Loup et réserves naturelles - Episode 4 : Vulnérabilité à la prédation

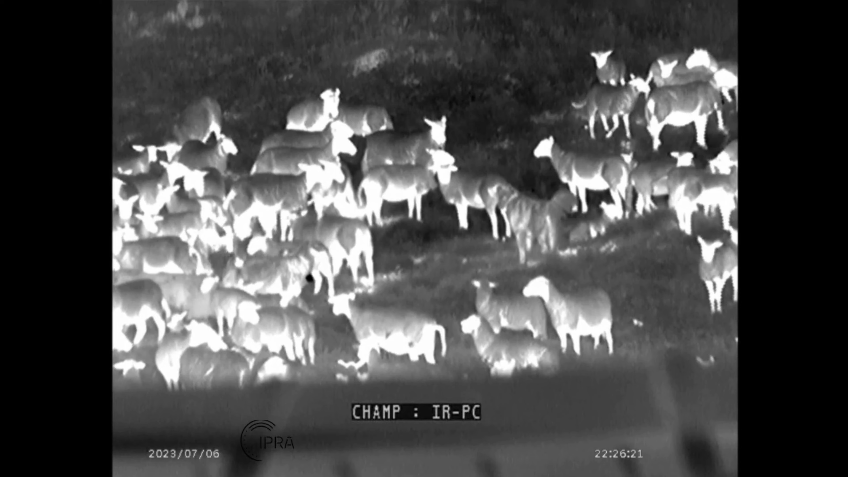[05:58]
et bien on va avoir toutes les variantes possibles, avec un loup qui dès qu'il entend le chien aboyer en approchant du troupeau,
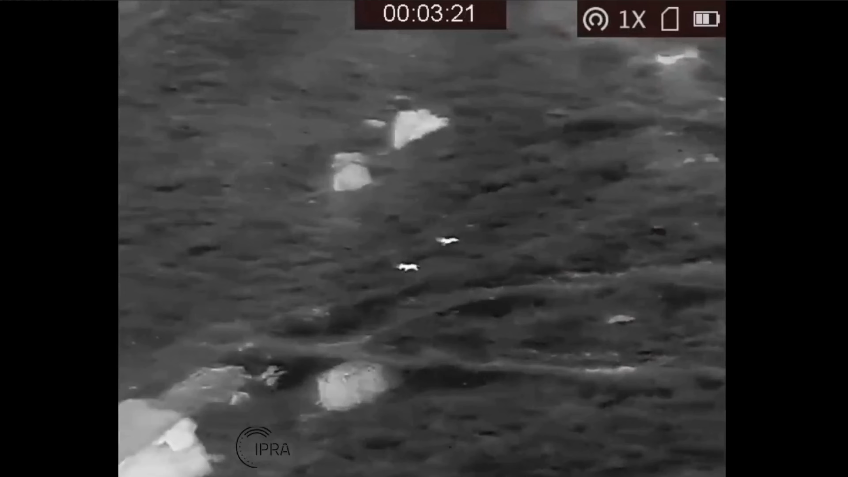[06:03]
il s'en va et on ne le reverra jamais, et puis d'autres loups, même avec d'hippatous aux fesses, ils poursuivront leur attaque.